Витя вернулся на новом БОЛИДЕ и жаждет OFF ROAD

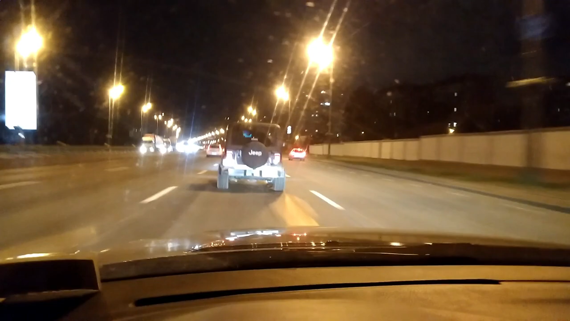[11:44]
Смотрите, как четко выглядит эта машина. Просто, просто красавица вообще. Это бомба.